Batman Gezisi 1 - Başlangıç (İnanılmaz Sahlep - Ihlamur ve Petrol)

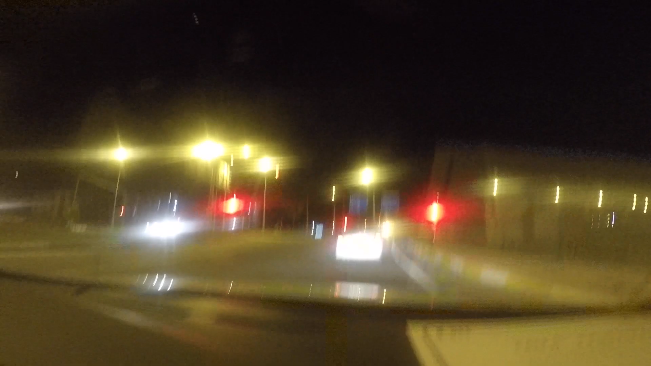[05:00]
Plaka 72 abi mi? Zaten Diyarbakır'da kesin bir Arap.
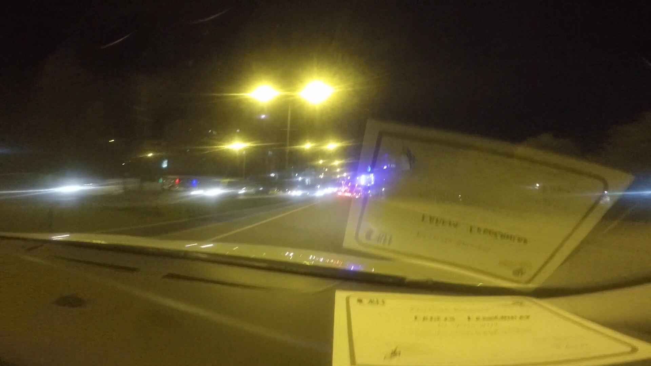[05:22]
Ne diyorsun ya? Çok kötü. Trafik değil, ne trafik var? Batman trafik konusunda ikinci İstanbul. Allah Allah. Ne diyorsun? Kesinlikle. Şehir merkezi. Cevacım sol taraf Hasankeyf.
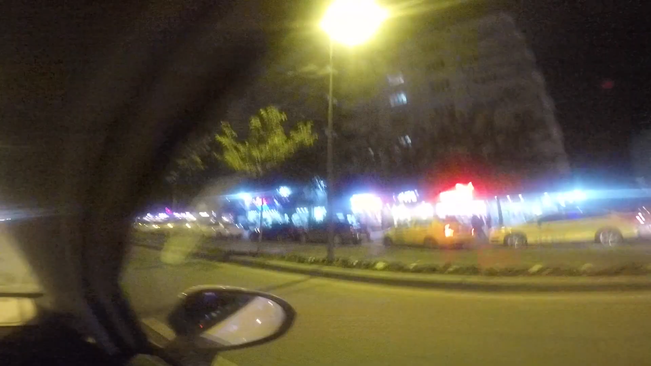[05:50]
Mükkanlar, mükkanlar, yiyecek, içecek. Bu yollar kilitleniyor aslında.
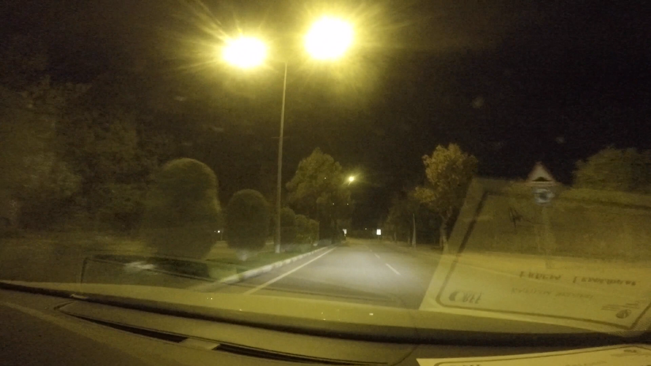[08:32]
Basketbol sahası var her şey. Galip mesela yemek düzenliyor orada güzel. Basketbol sahası var, petrol kafe var. Genelde buraya dışarıdan gelenler ya da Batmanlar petrol kafeye kahve içiyor.